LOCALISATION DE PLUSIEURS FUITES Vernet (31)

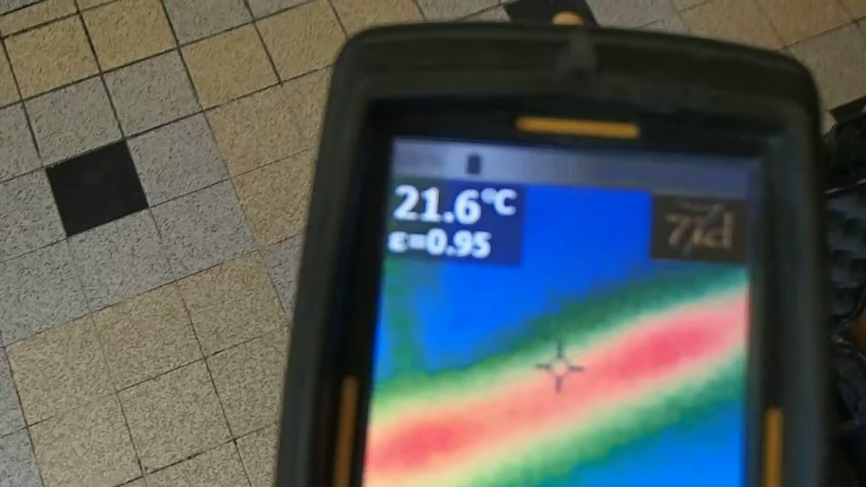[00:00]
On screen: spot 21.6°C
Cette idée recherche de fuite. On a le réseau eau chaude et eau froide qui passe ici.
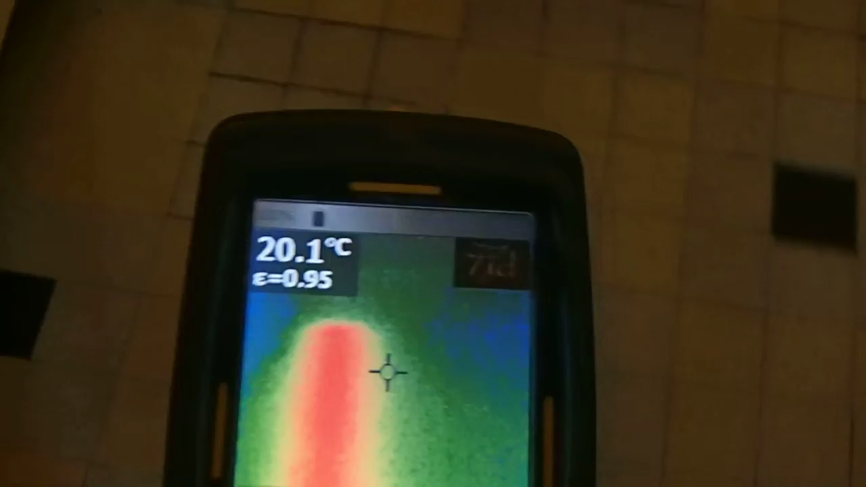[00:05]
On screen: spot 20.1°C
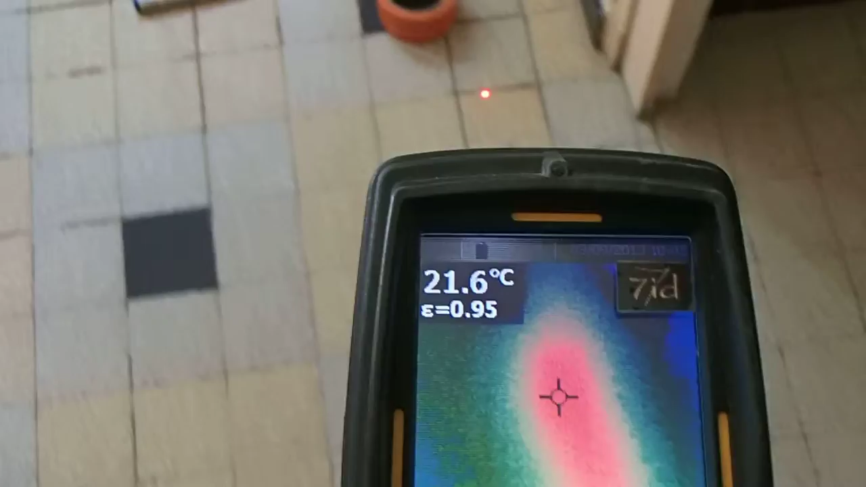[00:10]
On screen: spot 21.6°C
Hop, notre fuite se trouve ici, détectée à l'aquafone.
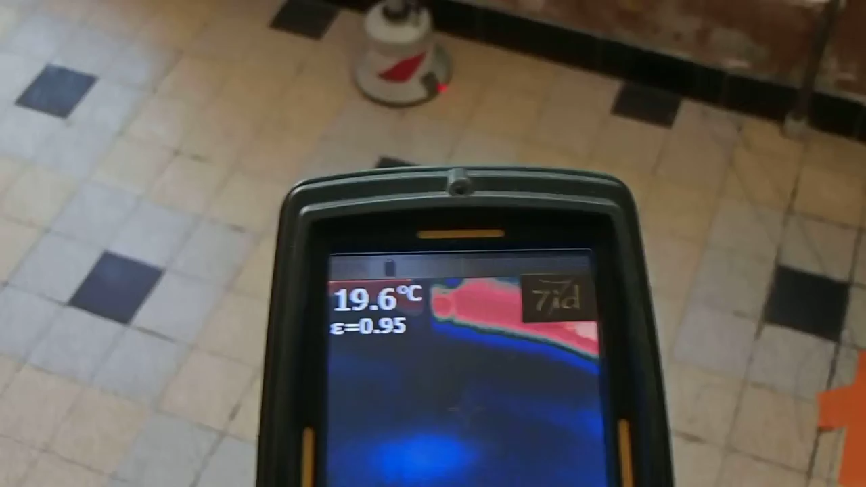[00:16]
On screen: spot 19.6°C
On a l'alimentation eau chaude qui va ici,
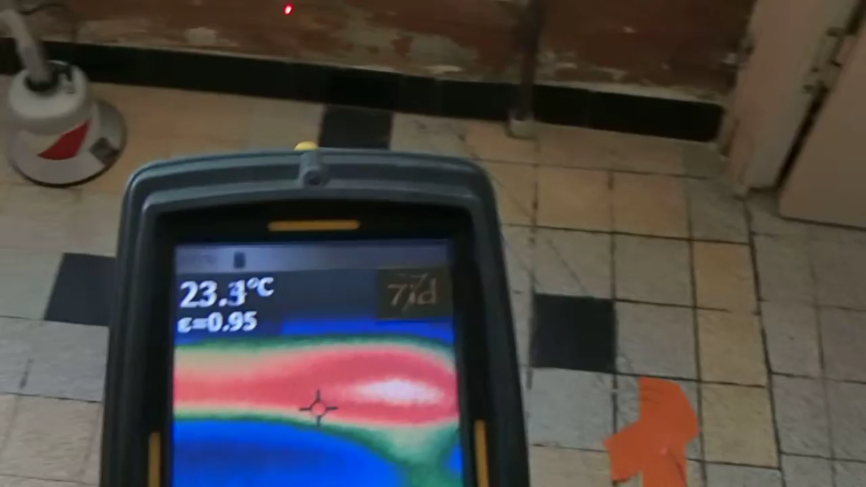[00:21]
On screen: spot 23.3°C
alimenté dans le muret, la cuisine et le reste dans les WC.
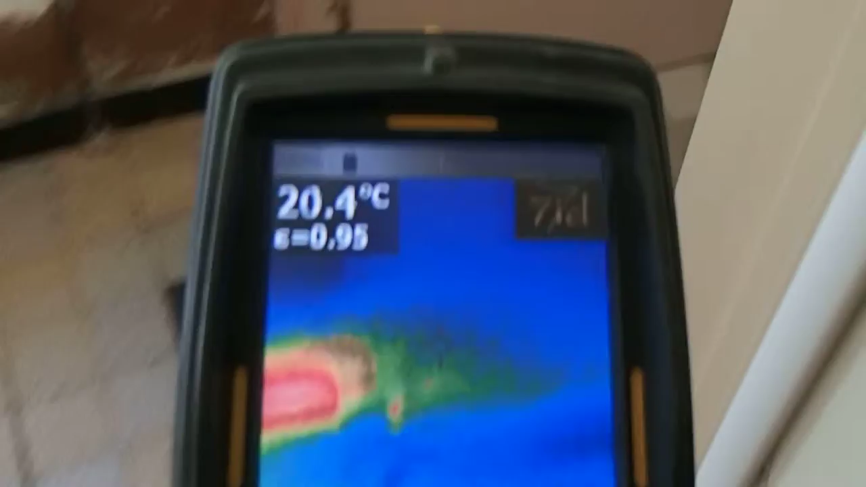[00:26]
On screen: spot 20.4°C
Le reste par un apparent, les fuites localisées exactement ici, à quelques centimètres de profondeur.